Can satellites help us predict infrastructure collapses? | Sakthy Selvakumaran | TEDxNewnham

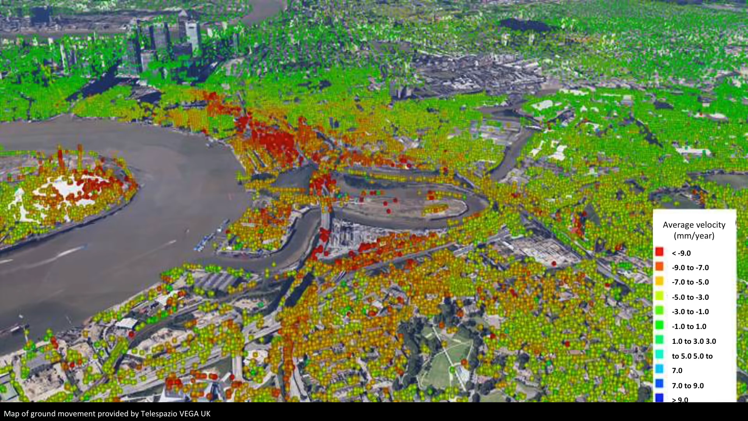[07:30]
Now, these reflection points are tracked over time, and so these are now being color-coded to show movement as millimeters per year over time. The red dots represent things that are sinking. Green is stable, and if there was blue, it would be uplift. So, you can see that an area just north of the O2 is rapidly sinking.